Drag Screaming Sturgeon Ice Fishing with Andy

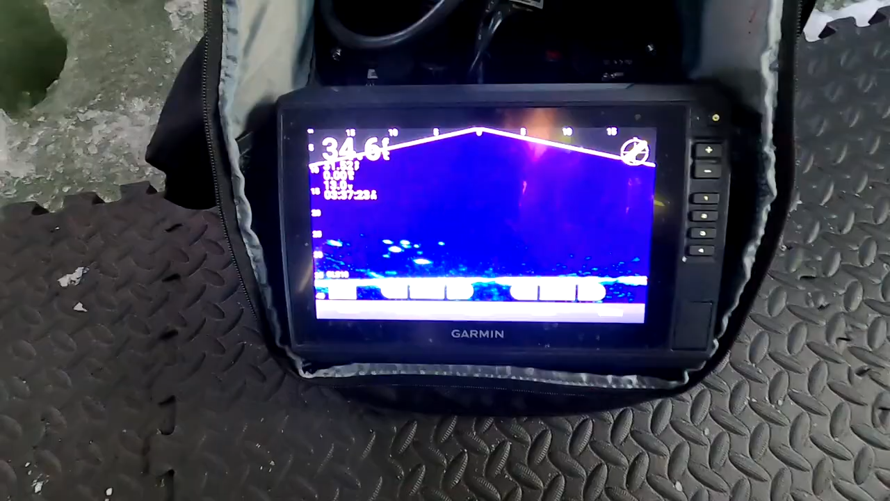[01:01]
Also, real quick here, I'll show you live scope. We're already marking some fish here. We're fishing in 35 feet of water today, but Garmin came out with an update here a couple days ago,
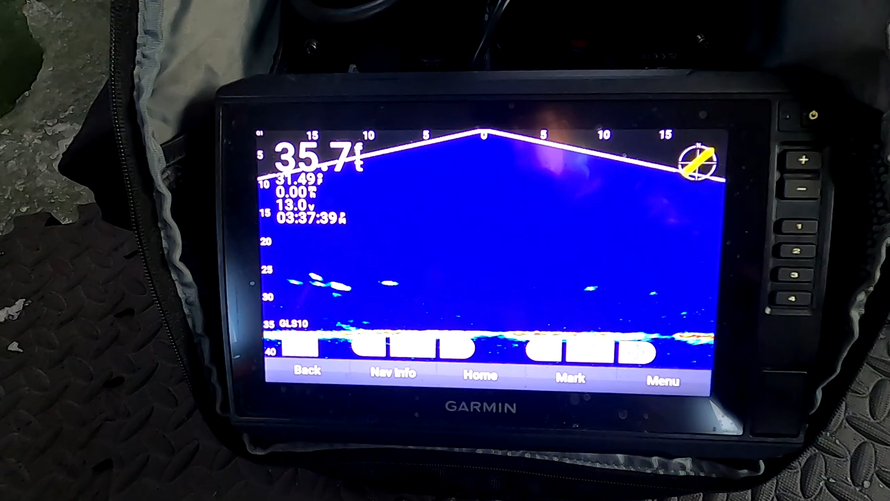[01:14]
On screen: depth 35.7 ft
which kind of reduces a lot of this clutter and stuff.
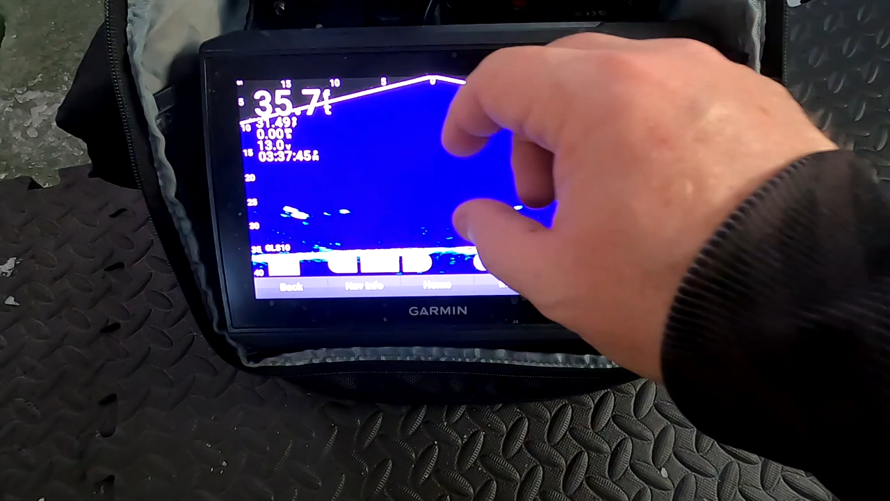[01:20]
On screen: depth 35.7 ft
But what I like to do when I'm out here for sturgeon is, you know, I'll just zoom up.
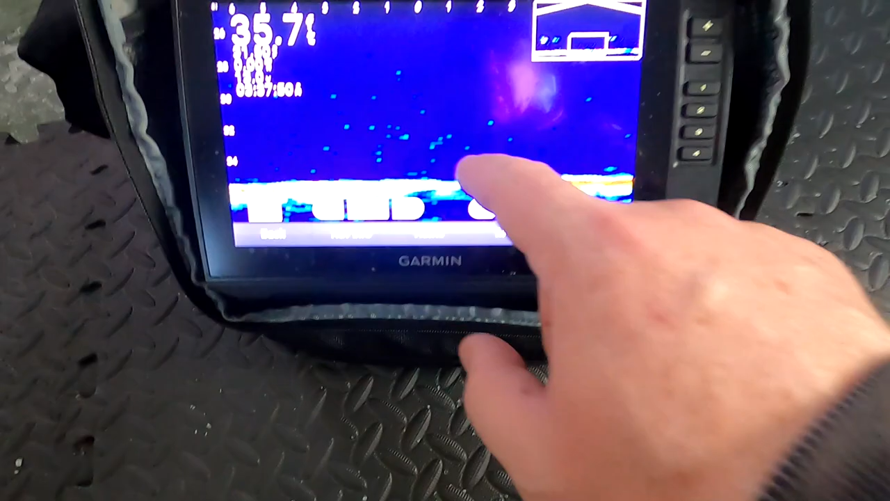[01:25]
You know, that's all we're caring about is down here at the bottom, you know, just a small portion.
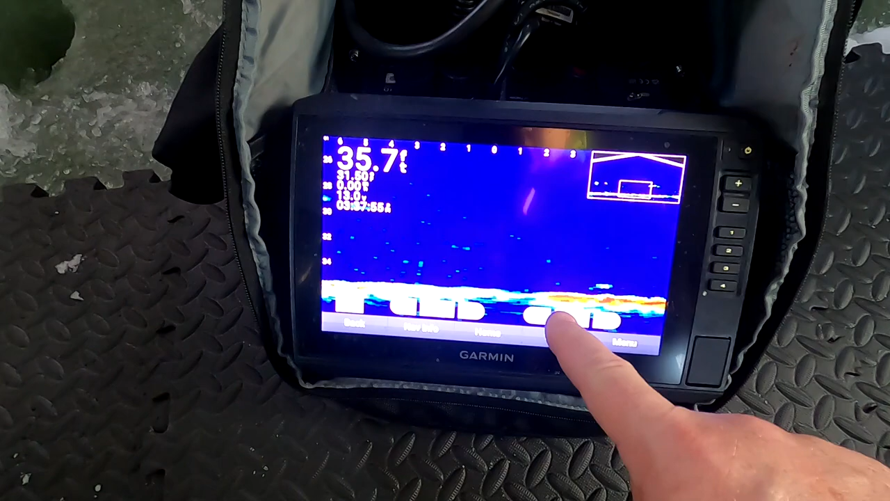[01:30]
Unfortunately, the more you zoom up, you lose your resolution, so you're kind of playing a
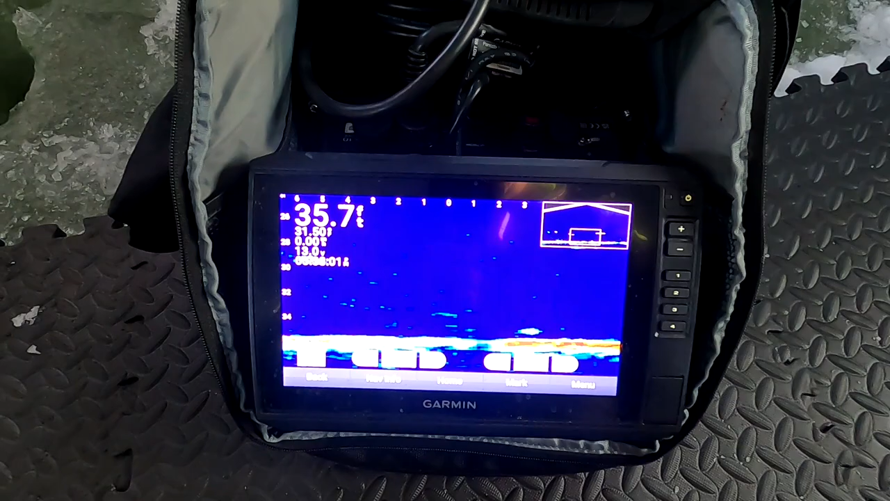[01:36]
On screen: depth 35.7 ft
16 or 8-bit Nintendo here, but at any rate, we're going to go ahead and try this new update.
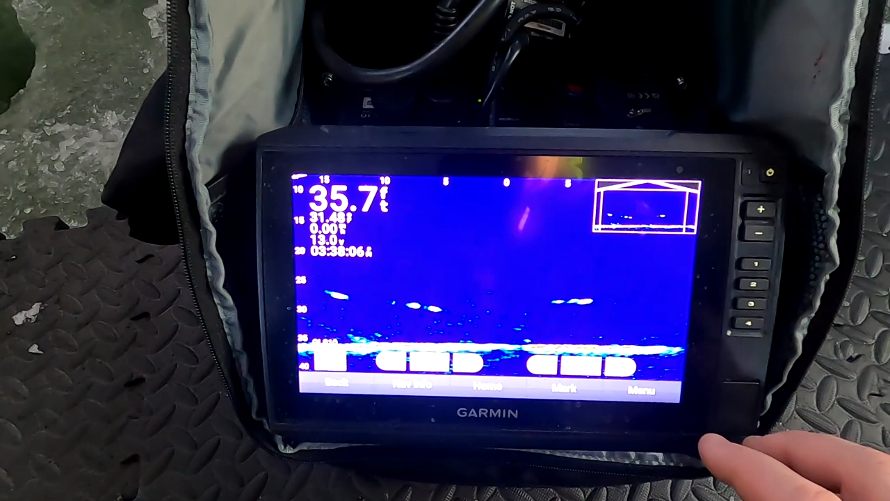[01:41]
On screen: depth 35.7 ft
So what you do is menu,
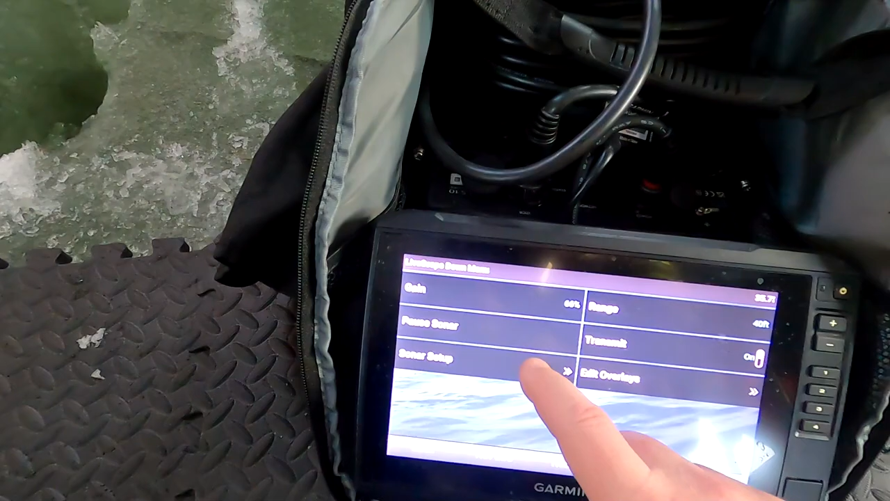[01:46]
sonar setup, appearance, go to color limit,
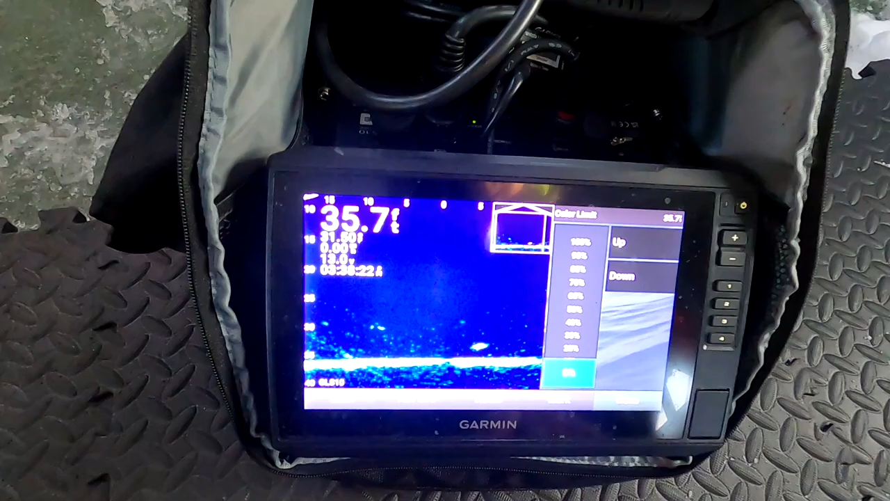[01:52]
and what this will do is you can reduce a lot of this clutter.
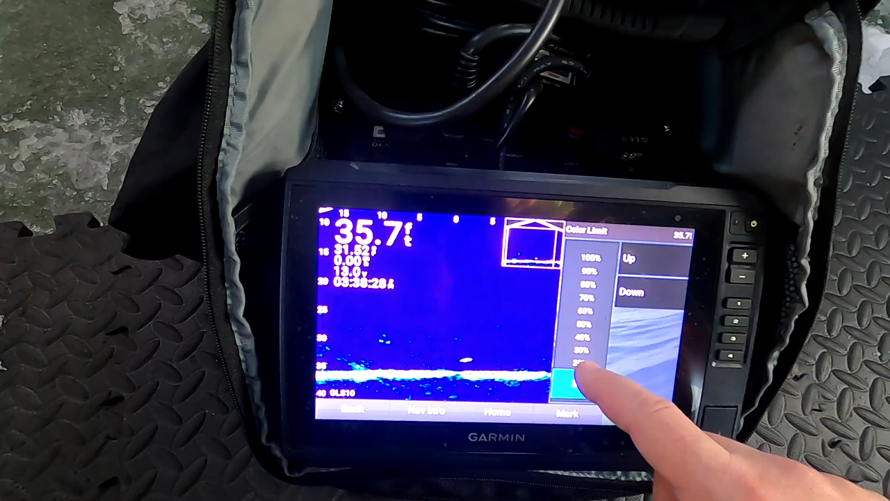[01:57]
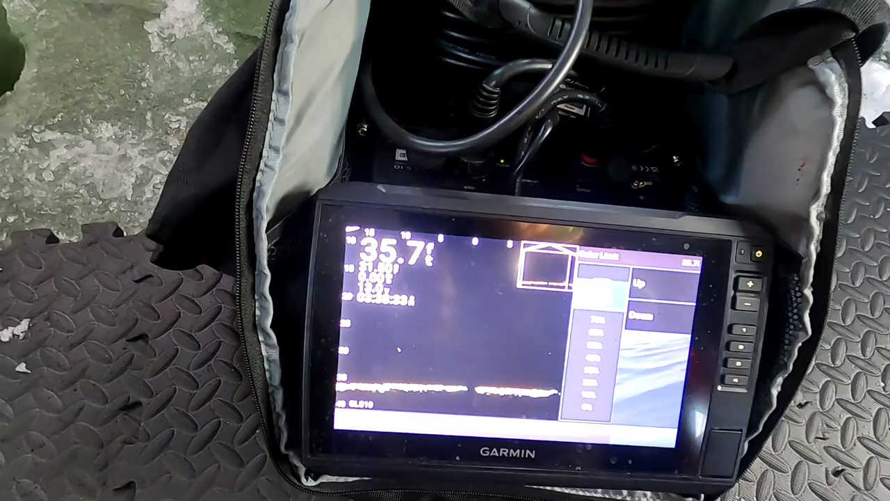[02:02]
And
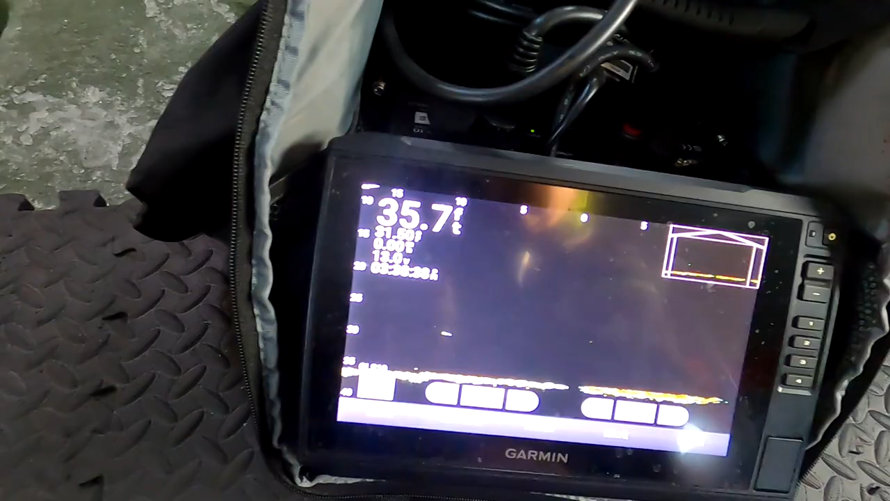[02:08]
On screen: depth 35.7 ft
kind of clears up your screen quite a bit. You know, I'm still showing a little bit of a dead spot right here, but you're not losing your fish.
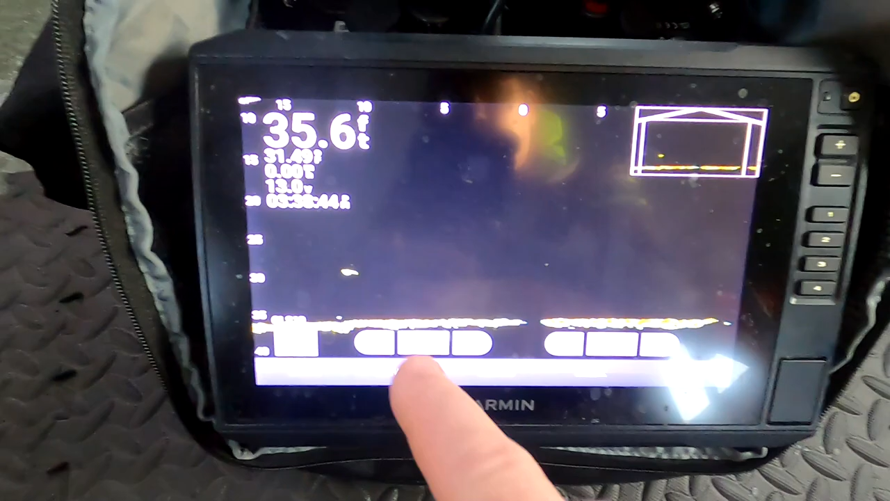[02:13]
On screen: depth 35.6 ft
And it just looks like a lot cleaner of a screen.
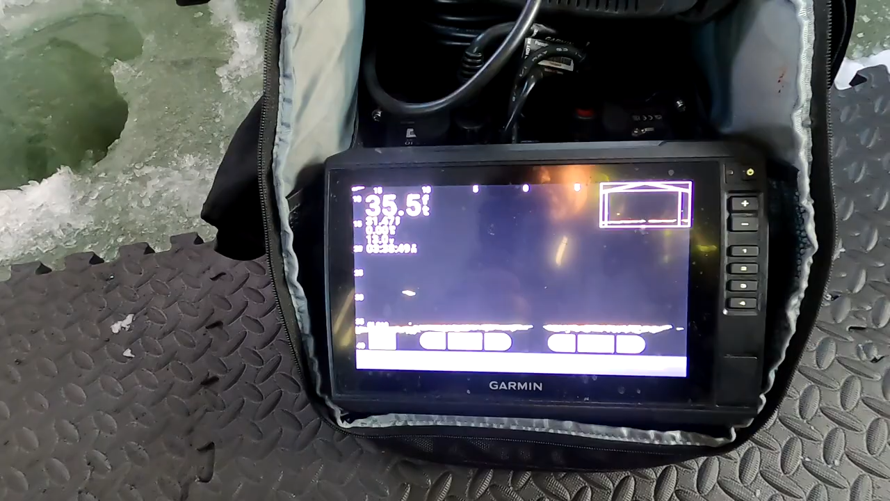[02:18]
And you can actually bump your gain up then. And you're not getting all that noise when you're bumping your gain up.
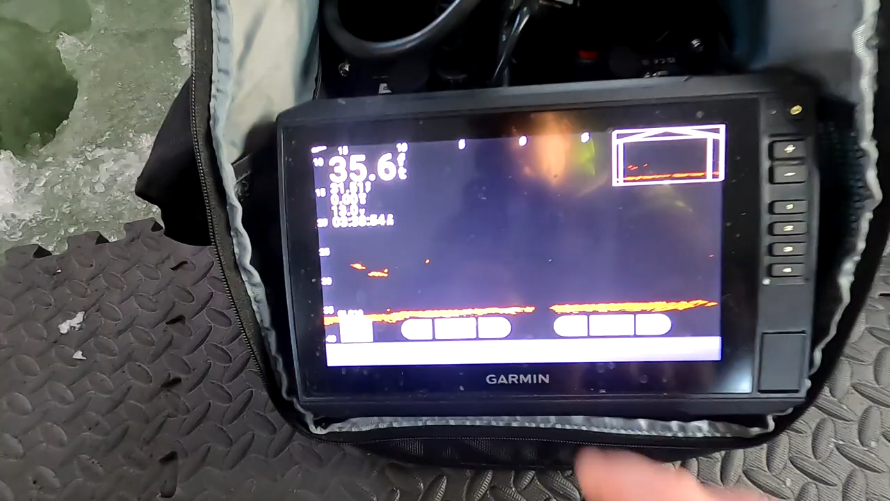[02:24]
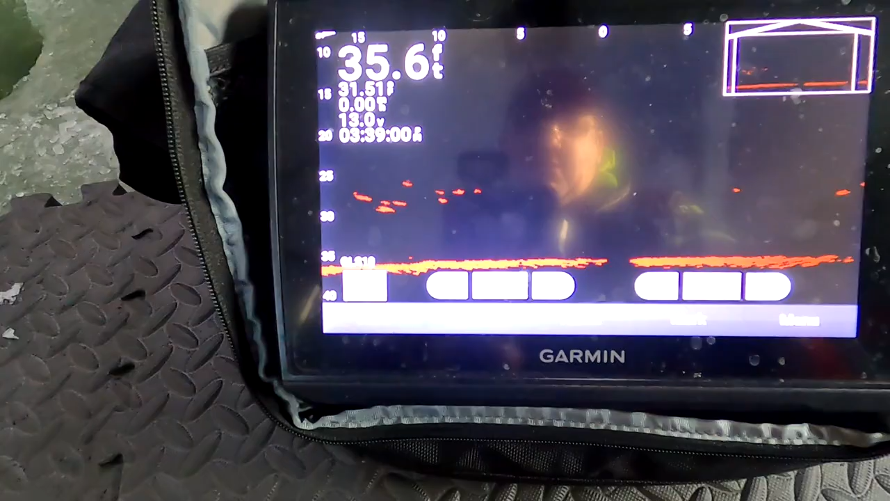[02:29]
On screen: depth 35.6 ft
You know, I'm up to, I can go all the way up to 100 here, but I don't think I want to go that high.
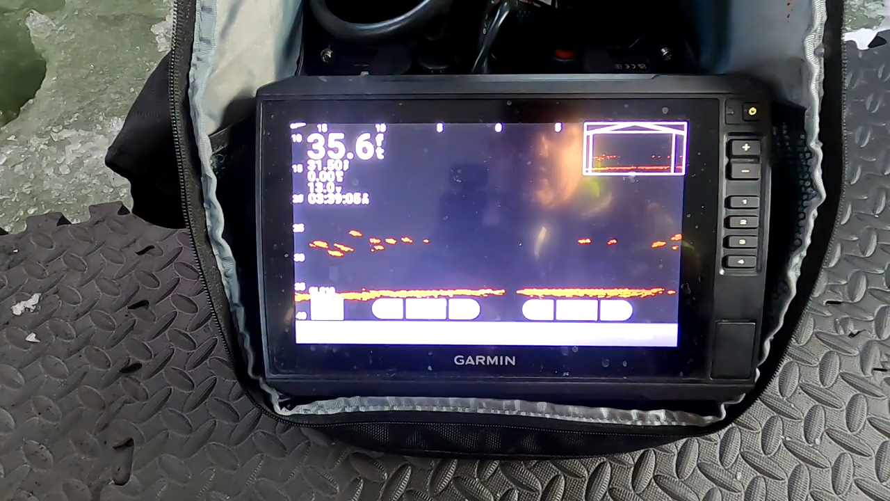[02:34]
On screen: depth 35.6 ft
I like to back it back down and maybe go back and